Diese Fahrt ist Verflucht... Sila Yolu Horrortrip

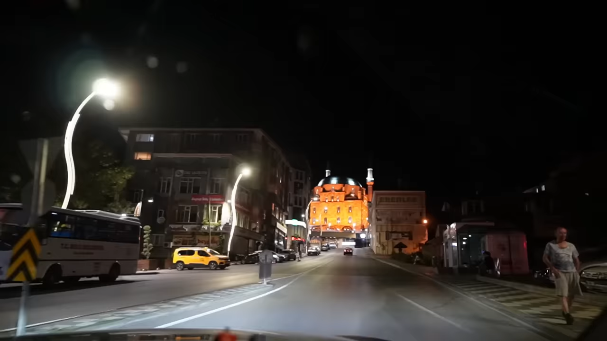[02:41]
Richtig schön beleuchtet, so mitten in der City.
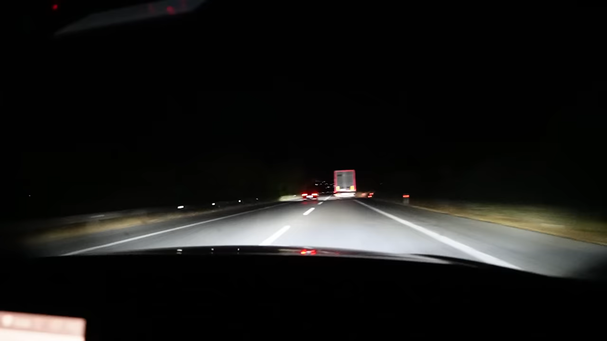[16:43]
Vorne ist frei. Unglaublich, ey. Aber trotzdem hat super reagiert der Typ. Mann, Mann, Mann. Echt, ey, wie voran. Weißt, das war so ein Patatfahrer vorne. Der hat den einen überholt und dann ist er voll auf Eisen gegangen. Irgendwas? Ey, Multi, du hast das von hinten nicht mitgekriegt. Der Typ hat den von rechts überholt. Also LKW hat den LKW überholt. Von rechts.
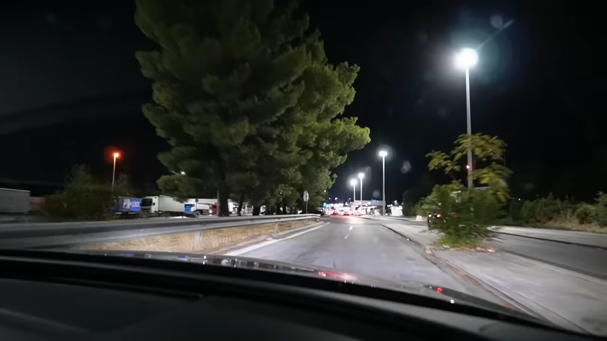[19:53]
Aber hier sieht es auf jeden Fall gut aus. Warte, dann kannst du doch überlegen, ob du da lang gehst. Hinter ihm sah es ja auch nicht schlecht aus da. Gut, das ist eigentlich okay. Hättest du auch direkt bleiben müssen. Jetzt hast du ein Auto dazwischen. Das ist nicht schlimm. Oh, du gehst links. Jetzt bin ich mal gespannt.